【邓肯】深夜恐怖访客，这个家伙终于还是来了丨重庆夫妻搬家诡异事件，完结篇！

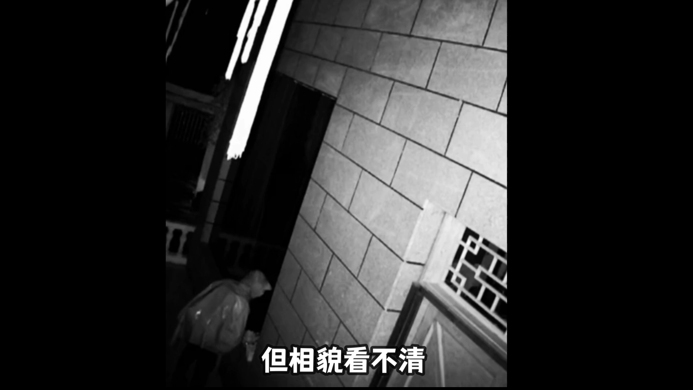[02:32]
翻进了楼主家但相貌看不清这是楼主给我的当时的视频截图大家看至少可以确定这是个真实的人警方离开后楼主一刻也不愿在这里多待立
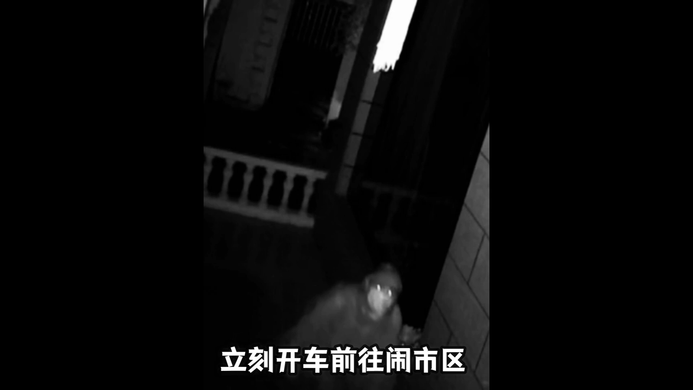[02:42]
刻开车前往闹市区在人群中冷静下来思考一这个贼是否是冲着葫芦去的毕竟家里什么财物都没丢只有地下室的葫芦不见了二他是怎么算准这个时间的正好卡在我去成都出差被隔离的三天这个时候摸进来三是人为的吗因为过往楼主的一切恐怖经历都